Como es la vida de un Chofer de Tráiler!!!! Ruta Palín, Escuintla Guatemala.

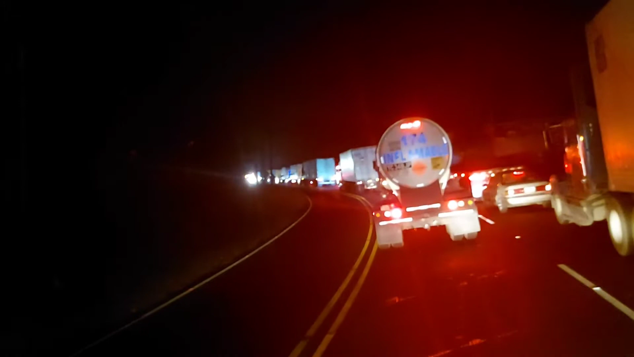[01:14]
poco arriesgado, amigos, pero de igual manera, pues
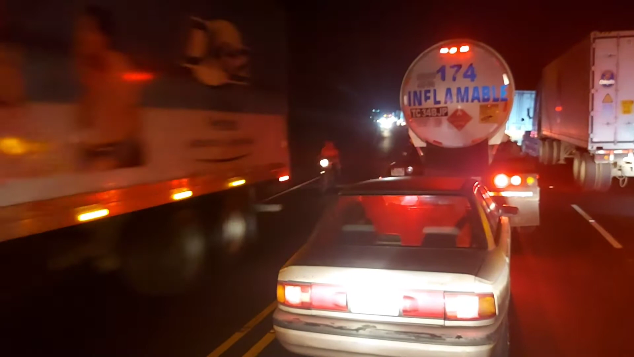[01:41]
así es la vida de los traileros acá en Guatemala y parte del mundo. Esas son las personas que transportan definitivamente todo lo que es el comercio, todo lo que son las ya estamos llegando a las 12 de la noche.
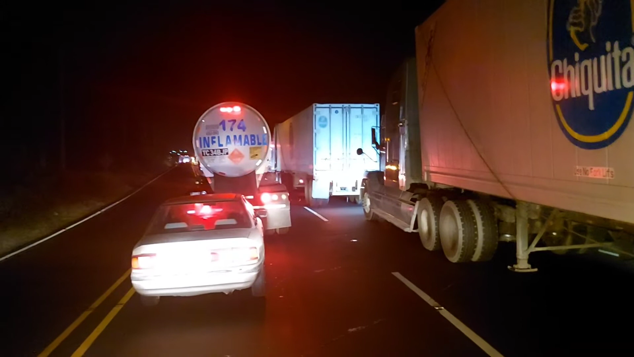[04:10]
de lo que es el puerto Quetzal hacia lo que es Ciudad de Guatemala, amigos. Claro que sí, amigos, reciban un cordial saludo, amigos, los que van a estar viendo este video. Y de esta manera es como, pues, hoy salimos a la calle, a la ruta de lo que es el Pacífico,